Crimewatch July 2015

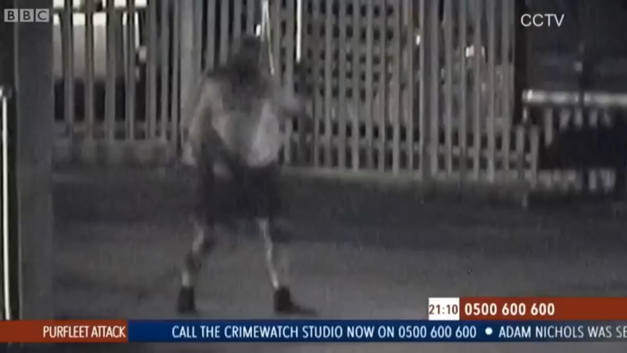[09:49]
Yeah, this is CCTV from the entrance to the Ensign industrial estate. It shows Adam who's stumbled around 300 yards to get help.
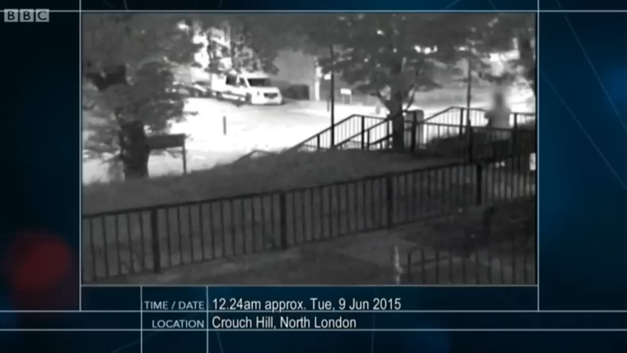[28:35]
As they're having a cigarette, these men run up the stairs towards them.